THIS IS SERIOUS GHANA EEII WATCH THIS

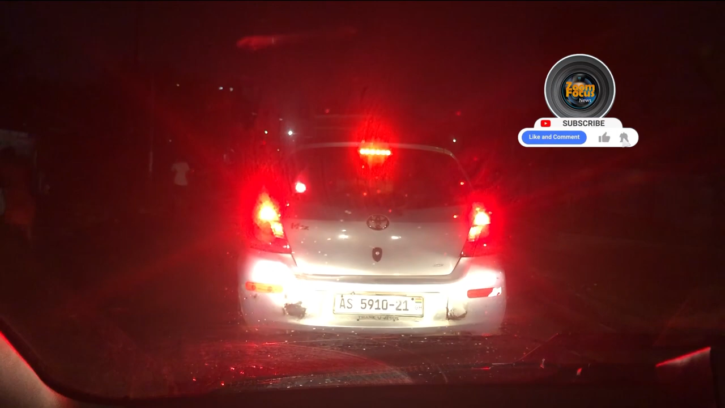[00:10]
aye duase ene eba enso befa heya ana ufri eye apiedu ena ade so ahema kokobin wo so na wo ba enso heya na obefa na aha eye bia wo de fro ade akokote police station ho ho ana yegine wo man yan hwe video yiye me gina ha almost be 20 minutes ansa na me be video yi ene
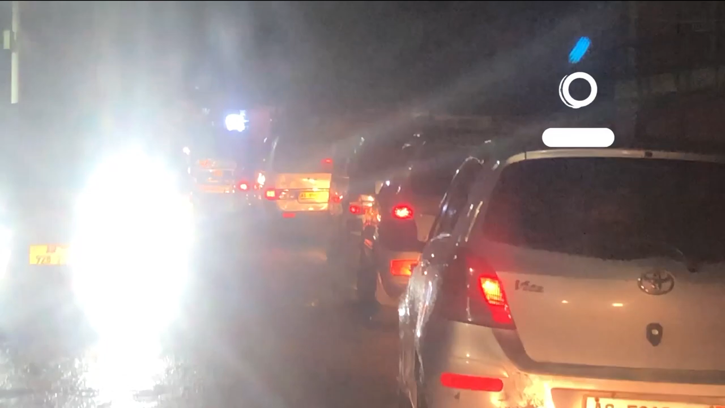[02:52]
no and so ba o omo e ho aso na trotro drivers no mu dina e ho aso na taxi drivers so omo park here